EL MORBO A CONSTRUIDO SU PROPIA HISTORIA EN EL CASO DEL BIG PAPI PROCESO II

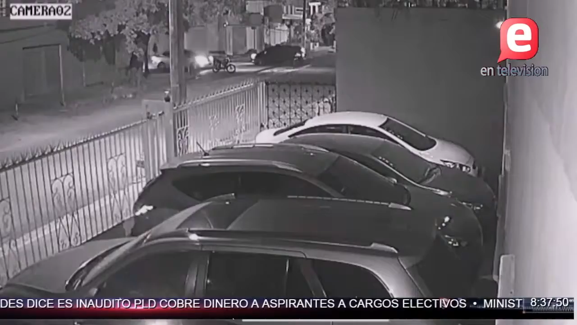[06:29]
la calle Mejía Ricard paralela a la Presidente Vázquez en el ensanche Osama donde compartía David junto a sus amigos Mami,